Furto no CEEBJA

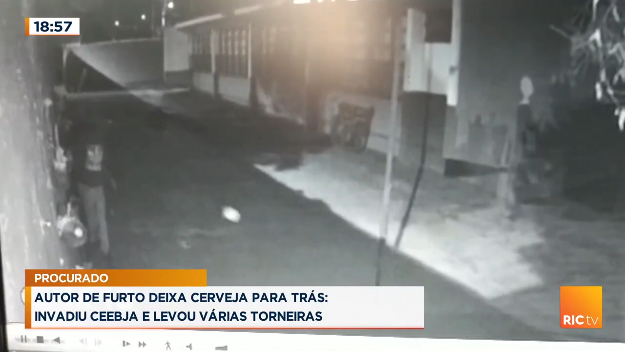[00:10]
Veja só a movimentação, tá de noite nela. Ele invade o local para furtar. A Bruna Mello tá trazendo os detalhes pra gente. E aquela história que a gente já sabe, né? Entrou para furtar, coisa de pequeno valor, provavelmente para trocar por droga. Bruna, o que, que ele levou aí desse local? Conta pra gente enquanto a gente vê as imagens do bandido. Ele levou, Buganza, te conto, para você aí de casa também entender como que é realmente de pequeno valor.